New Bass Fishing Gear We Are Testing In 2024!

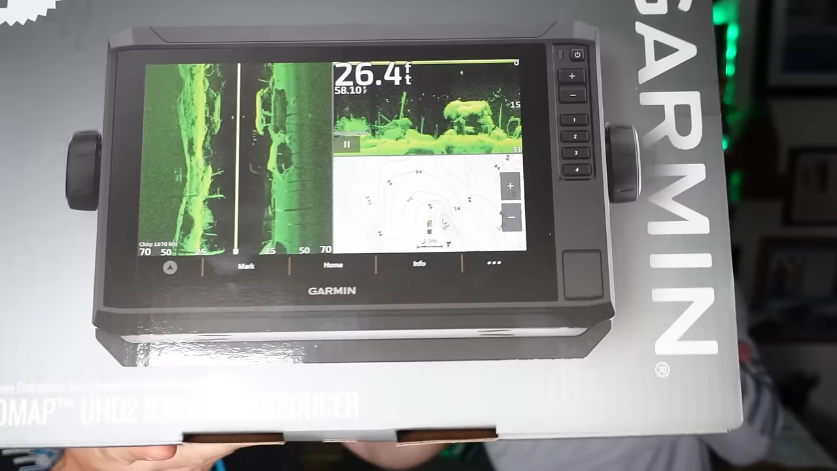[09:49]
On screen: depth 26.4 ft
So while we're with electronics and batteries and such, we did also pick up the new edition of Garmin UHD.